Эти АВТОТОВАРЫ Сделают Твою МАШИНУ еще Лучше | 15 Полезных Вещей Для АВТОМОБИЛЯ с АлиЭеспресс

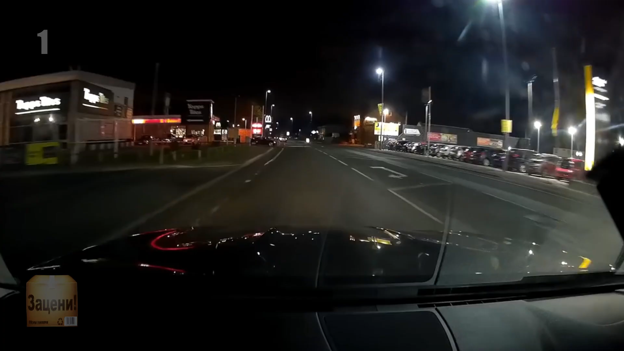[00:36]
Качество картинки четкое даже в темное время суток. С помощью Wi-Fi можно подключиться к смартфону через приложение, просматривать видеоматериал и менять настройки.